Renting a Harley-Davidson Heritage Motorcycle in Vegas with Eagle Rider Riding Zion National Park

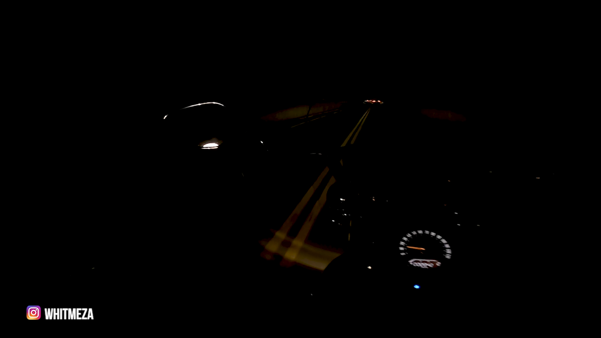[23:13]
This is crazy. Oh, I had my brights on.
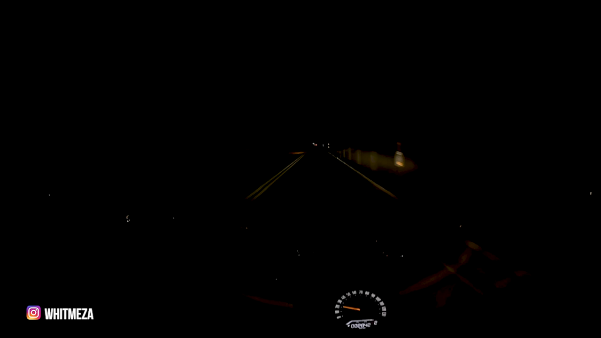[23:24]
Oh, there's more light. Look at that. That's fancy. I like hearing the exhaust echo.